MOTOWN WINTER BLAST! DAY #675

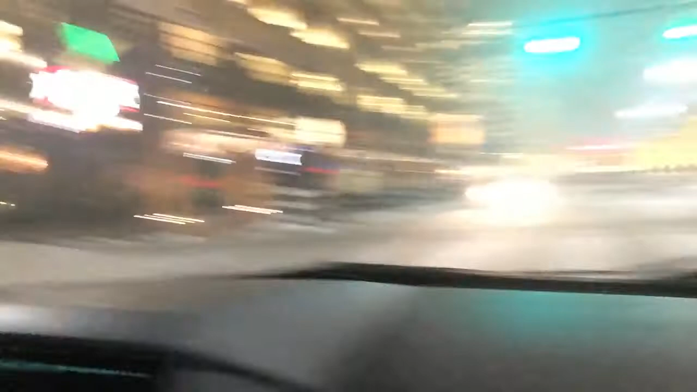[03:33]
There's, um, Ben and Jerry's, FedEx.
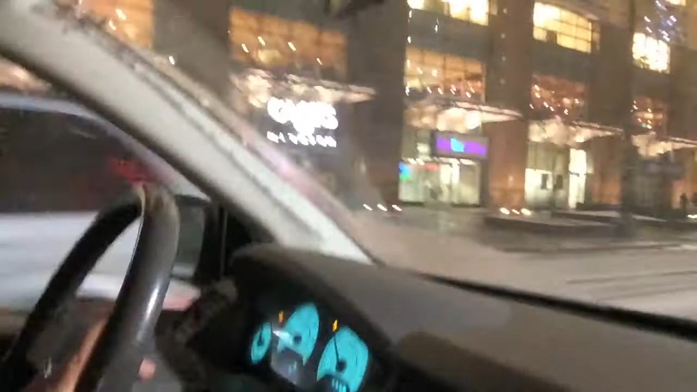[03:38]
And, this here, Brazilian. And, then there's this Brazilian steakhouse called Texas D. Brazil.
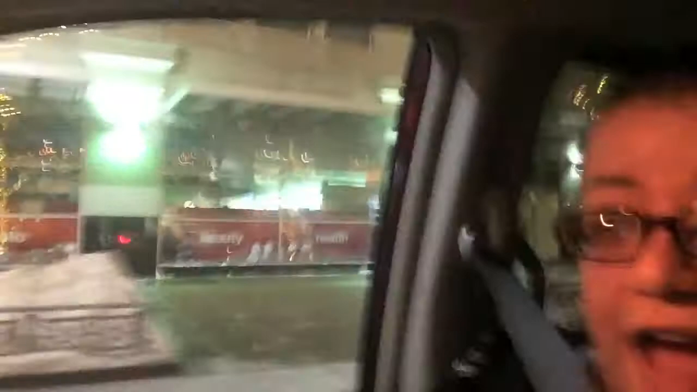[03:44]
Now, I've never been there, but Skinny Sister and her boyfriend's been there. And, they say it's amazing. So, and so here is the main where they go ice skating. If you can look over there, you'll see them ice skating on the ice skating rink.
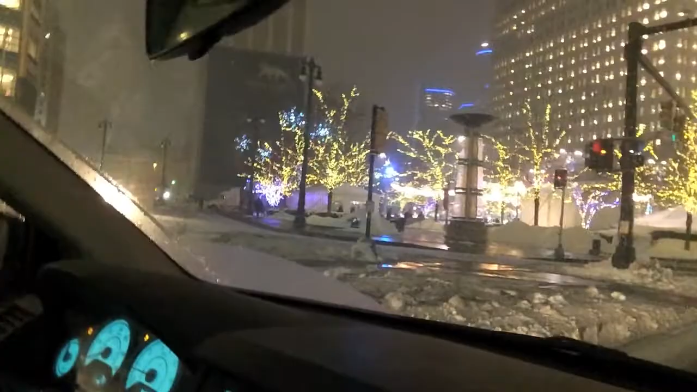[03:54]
With all the trees lit up. And, it's just a real cool, you know, real cool thing to do in the winter time.